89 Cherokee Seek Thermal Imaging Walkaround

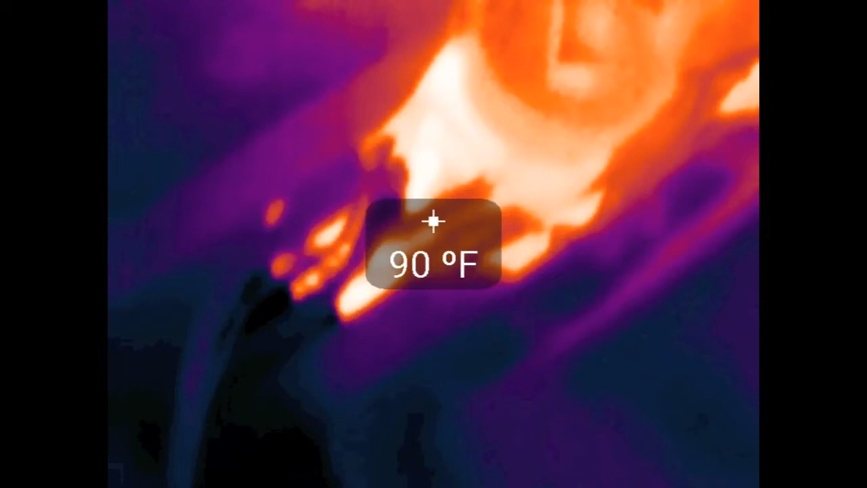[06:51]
On screen: spot 90°F
Nothing too exciting. Same thing towards the back on the intake.
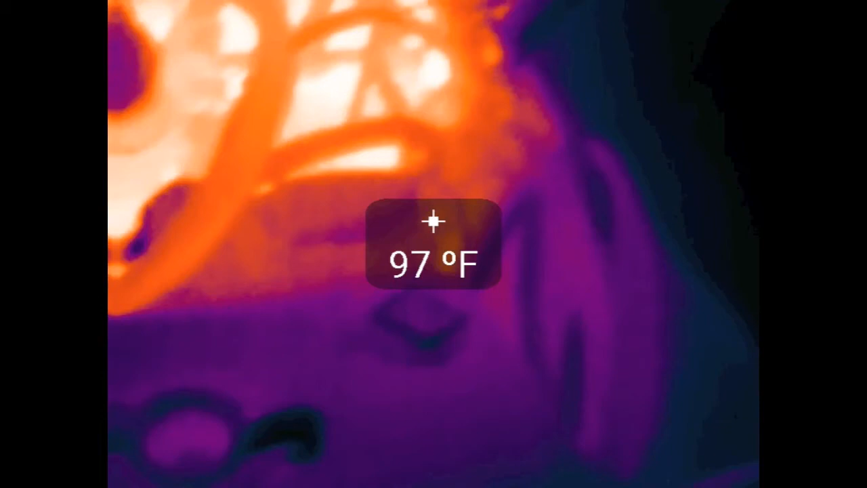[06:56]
On screen: spot 97°F
Everything's about the same temperature. Hopefully, yeah, the heat shield kind of helps that a little bit.
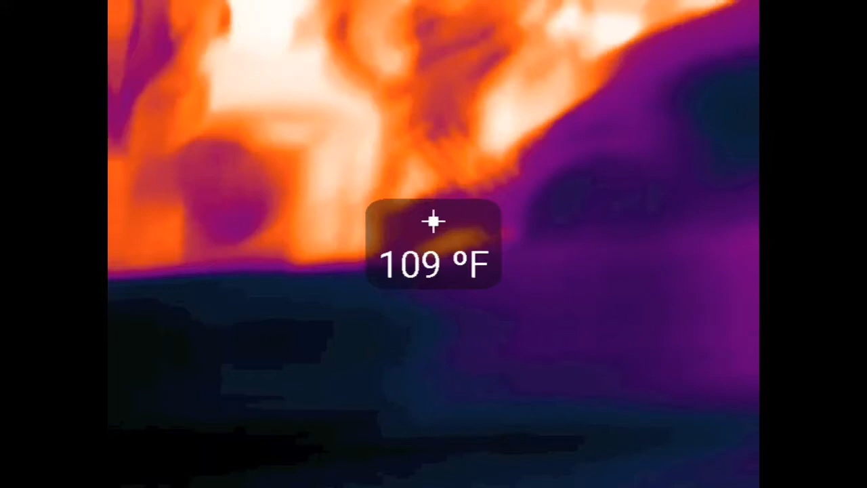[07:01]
On screen: spot 109°F
But come down here to power steering pump. You can actually see the belt's kind of warm.
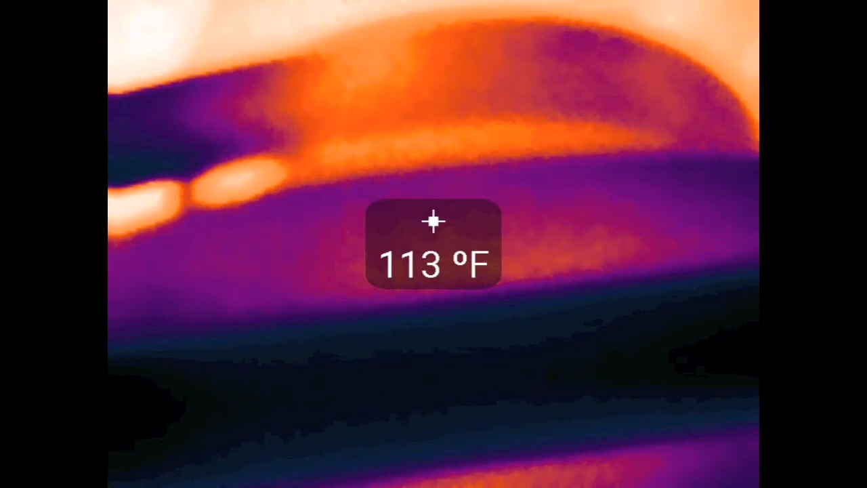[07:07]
On screen: spot 113°F
115 degrees. So I guess that gets a little bit of friction, huh? Nice and toasty.
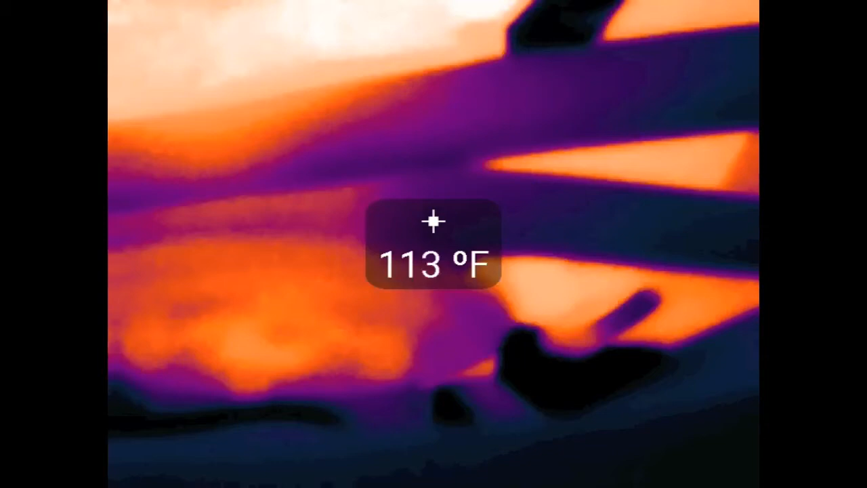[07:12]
On screen: spot 113°F
This would be a cool method of seeing if any of the bearings are blown or messed up. If they're really warm.
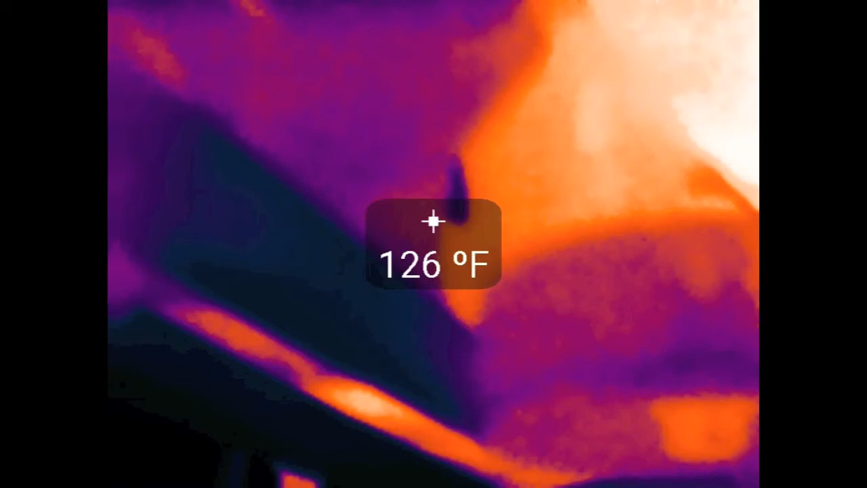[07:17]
On screen: spot 126°F
A lot warmer than the other bearings. Kind of neat to see them heat up or whatnot.
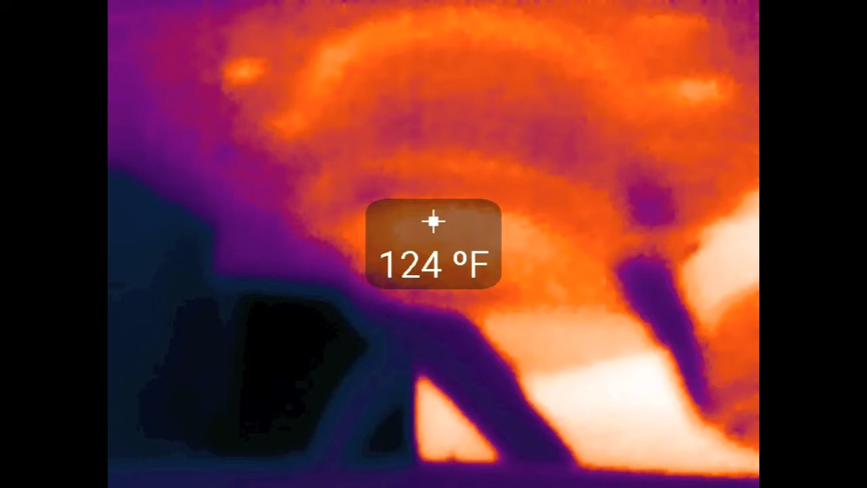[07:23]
On screen: spot 124°F
But, yeah, that's the engine bay for the most part. That's what we're looking at.
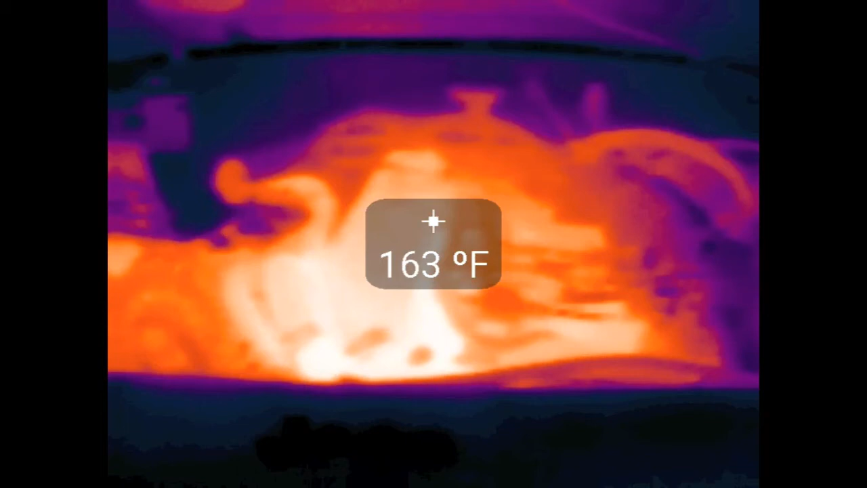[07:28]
On screen: spot 163°F
You can see the cooling system's pretty much the hottest thing you're going to see here.
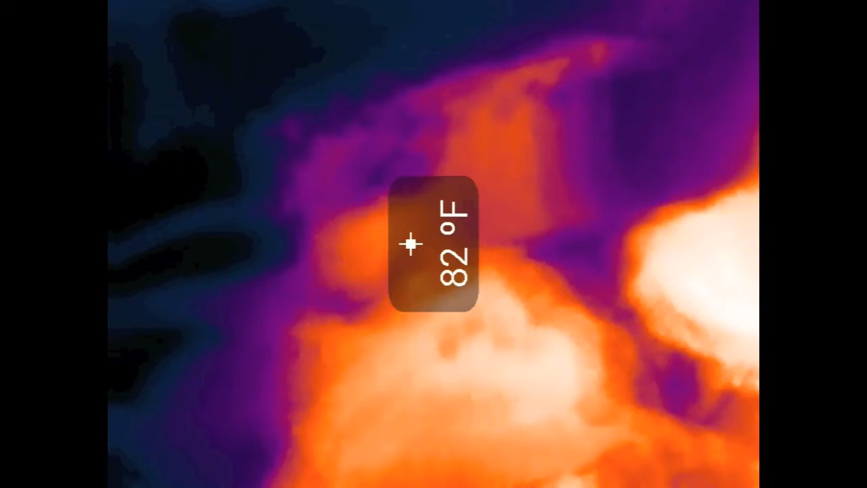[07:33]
On screen: spot 82°F
So let's see if I can close the hood and we'll take a look at some other stuff.
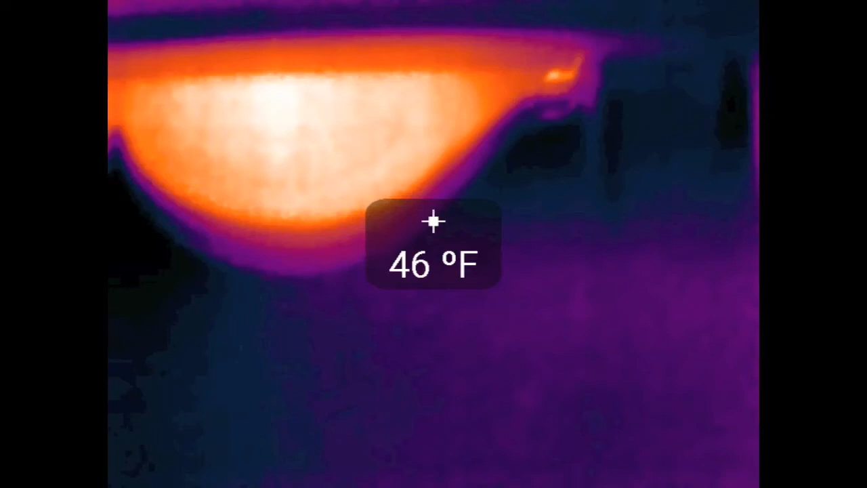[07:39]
On screen: spot 46°F
So if we come down to the bottom, you can actually see some of the oil that dripped onto the ground. I thought that was kind of funny. You can actually see the heat coming off that. So that would be an unconventional way to find an oil leak or at least, you know, oil drips on the ground or whatnot.
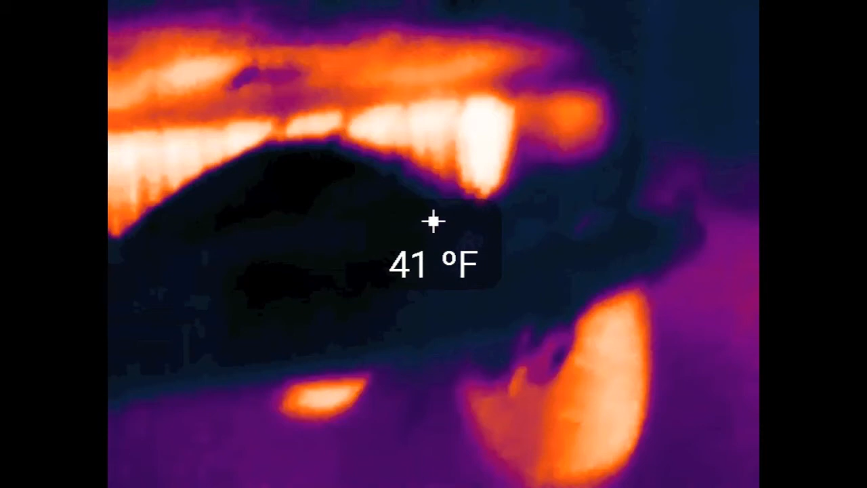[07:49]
On screen: spot 41°F
But there you go. There's the Jeep after about an hour drive.
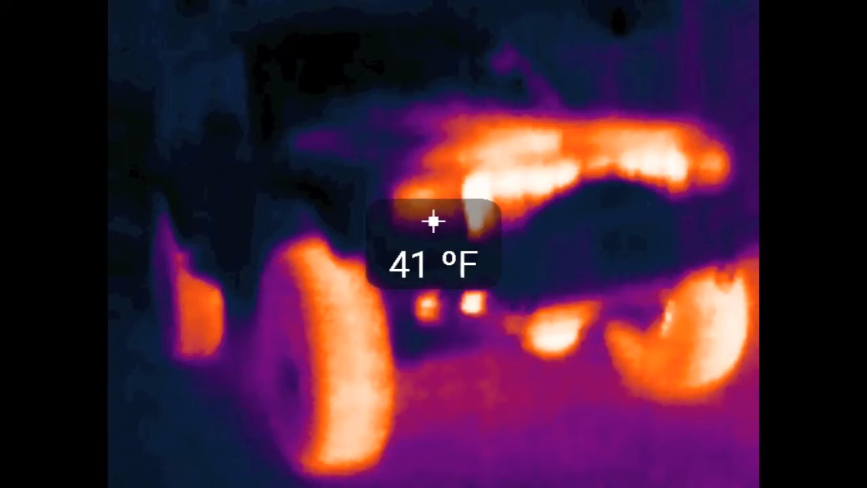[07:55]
On screen: spot 41°F
Warm tires, warm engine, lots of warm things.
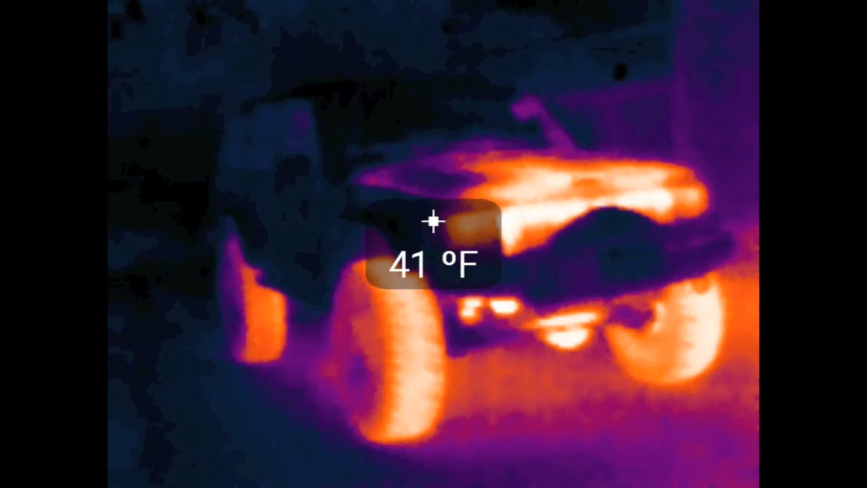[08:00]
On screen: spot 41°F
Cool to see what actually heats up and everything. This camera's really awesome.
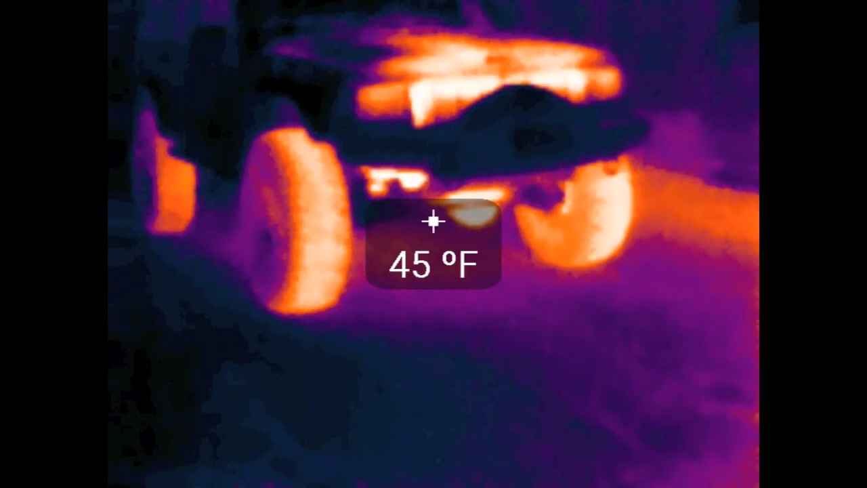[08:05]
On screen: spot 45°F
You'd be amazed at what kind of uses this thing actually has. The camera that I bought is a Seek Thermal camera.
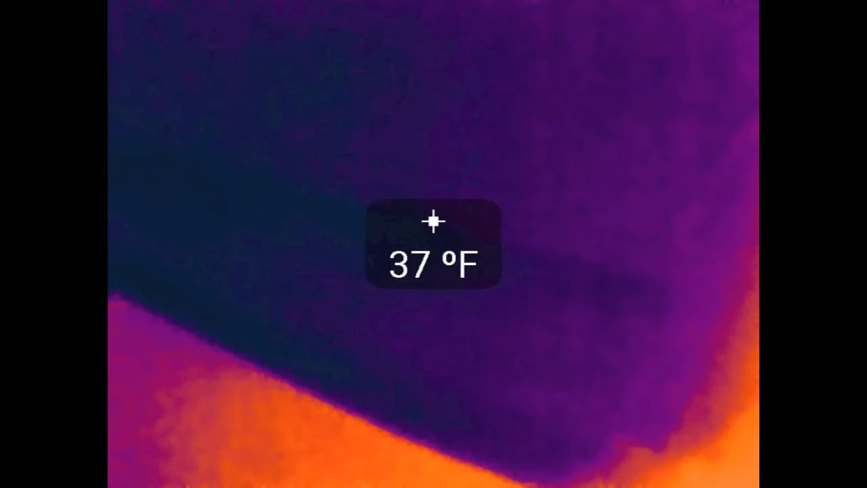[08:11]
On screen: spot 37°F
It runs you about $250, which is really cheap compared to the prices of thermal imaging,
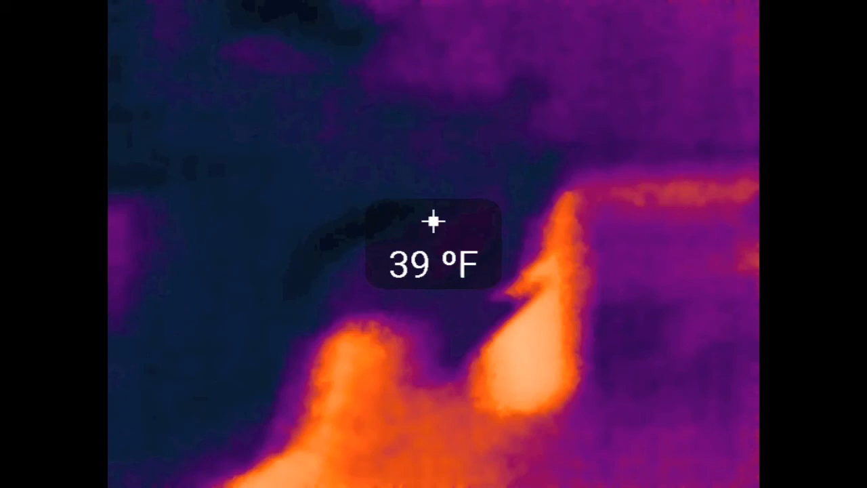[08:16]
On screen: spot 39°F
which is, you know, within thousands of dollars or more.
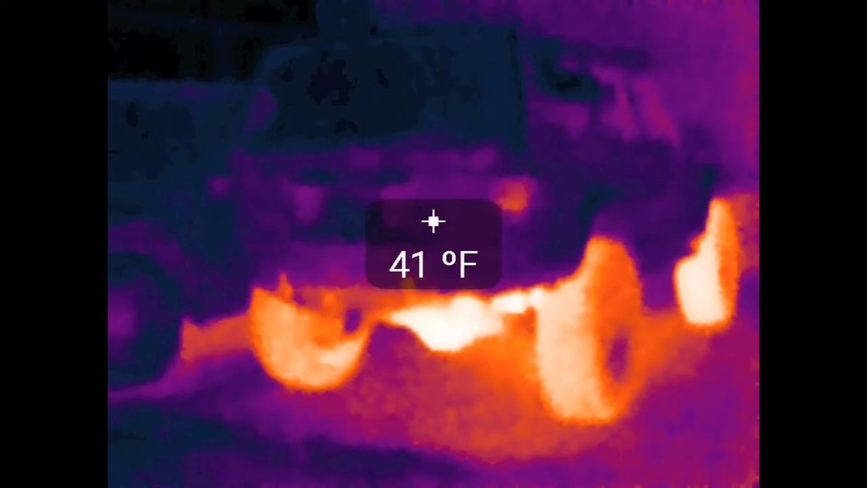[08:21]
On screen: spot 41°F
So this is extremely affordable. So, you know, it'd be great for checking out automotive work, stuff around the house. It's just, it's really multi-purpose. You'd be surprised what you can actually see with this thing. So, yeah, thanks for watching.